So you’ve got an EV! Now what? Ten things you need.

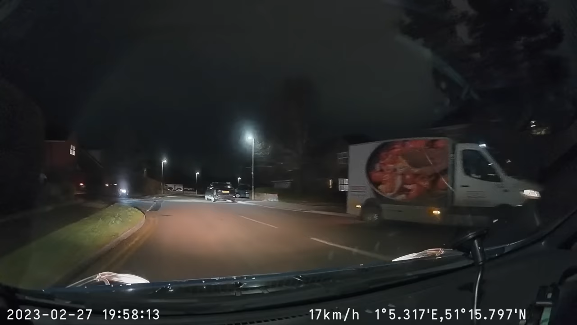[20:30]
Night vision is really good. Generally, it's just plugged into your cigarette lighter.